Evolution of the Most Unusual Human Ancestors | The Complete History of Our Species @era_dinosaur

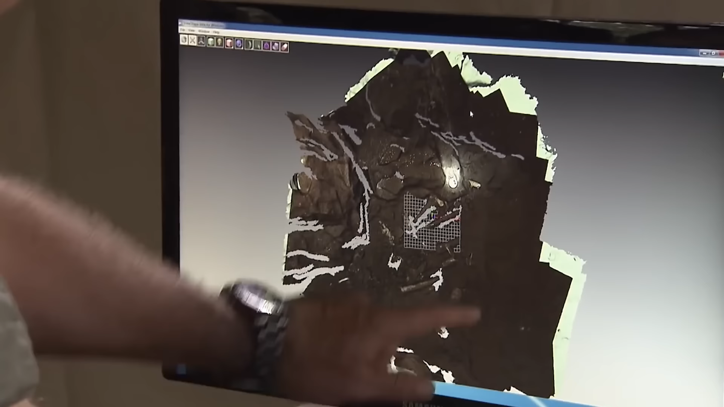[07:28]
spots on the walls depressions in the floor of the cave and a single object that looks like a tool may be of natural origin